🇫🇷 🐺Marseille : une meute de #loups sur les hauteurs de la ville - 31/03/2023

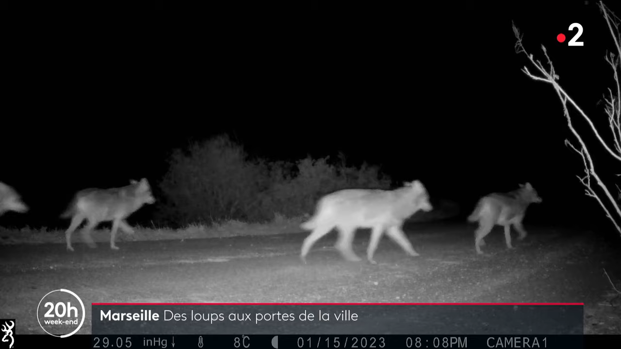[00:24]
Ils empruntent parfois le même chemin que des joggers matinaux.
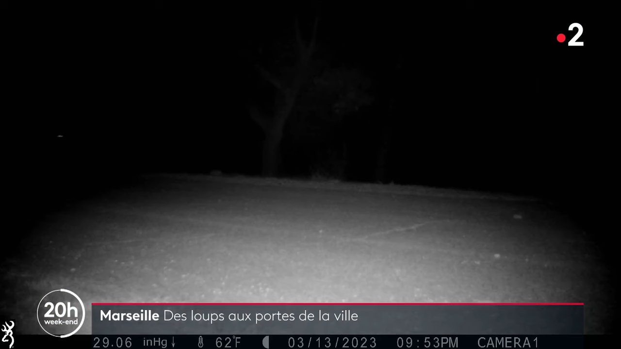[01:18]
On a un jeune loup, un loup qui est né sur le territoire en 2022, qui passe devant le piège photo et on le revoit ensuite un peu plus tard dans la nuit.